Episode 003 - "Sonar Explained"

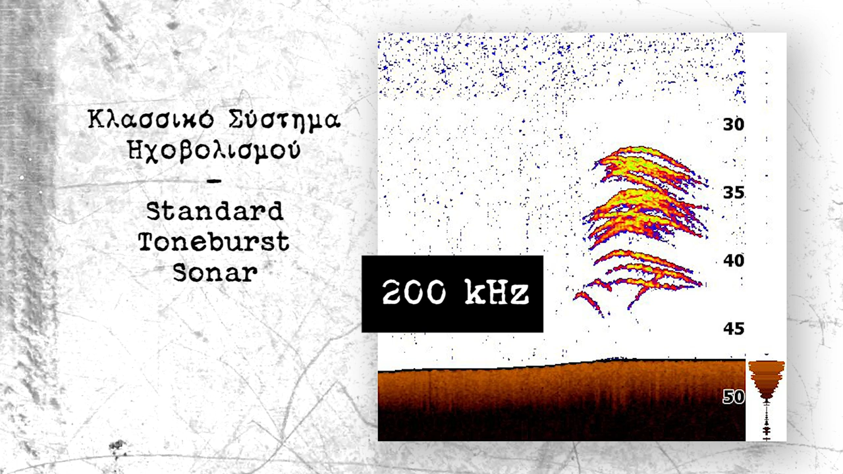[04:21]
Ένας αισθητήρας υψηλής συχνότητας και άρα μικρού κύματος παράγει πολύ ζωντανές και ιδιαίτερα λεπτομερείς εικόνες στην οθόνη της συσκευής σου.
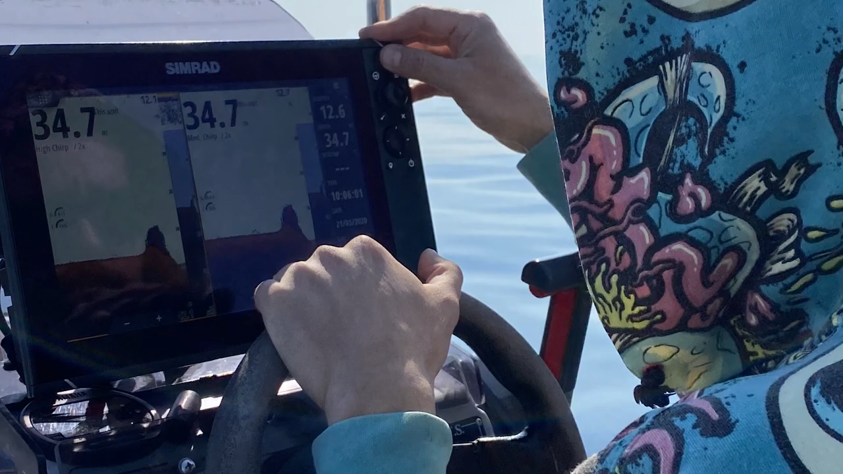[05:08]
βελτιωμένη ανάλυση στόχων και την ικανότητα να βλέπεις σε μεγαλύτερα βάθη.
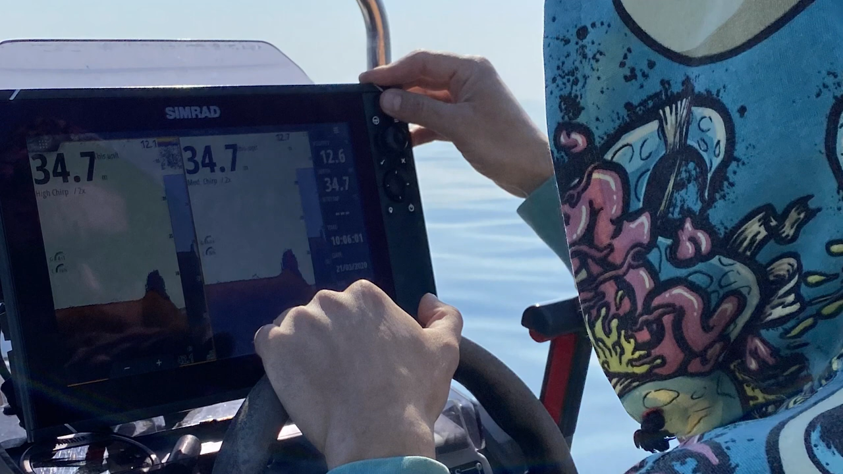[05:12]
Οι αισθητήρες στο Spearfishing εκπέμπουν σε συχνότητες που κυμαίνονται από περίπου 25 έως και 250 kHz.
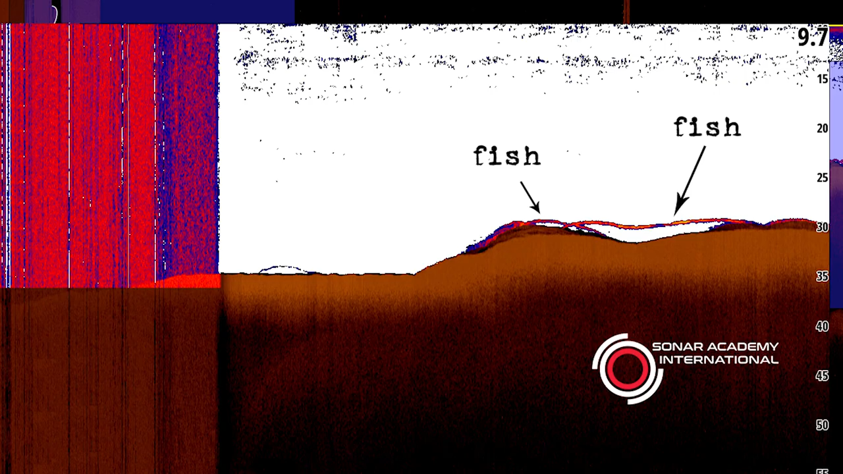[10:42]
αλλά δεν λειτουργεί σωστά σε μεγαλύτερες ταχύτητες.
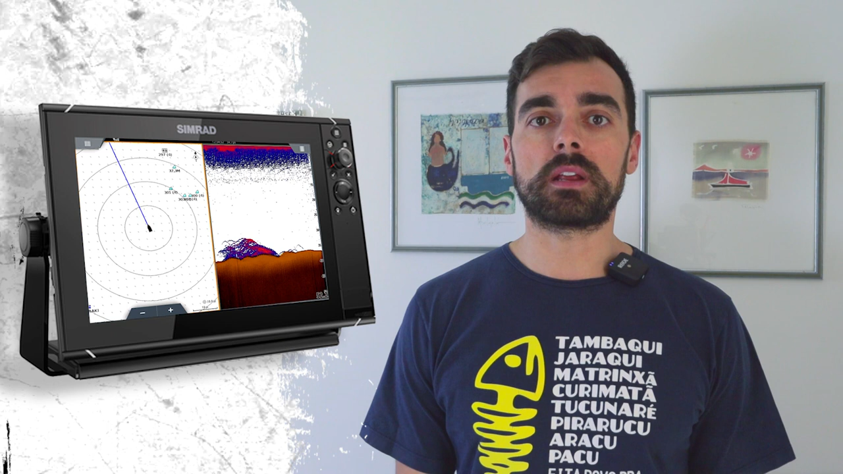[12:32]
Εάν συνδυάσεις τη λειτουργία του GPS plotter με το βυθόμετρο στο ψάρεμά σου, θα έχεις σίγουρα μια πολύ ξεκάθαρη εικόνα του τόπου που ψαρεύεις, καθώς το σκάφος σου κινείται γύρω από αυτόν. Μην ξεχνάς ότι έχεις επίσης τη δυνατότητα να αποθηκεύεις όλα σου τα στίγματα, τα σημεία δηλαδή ενδιαφέροντος,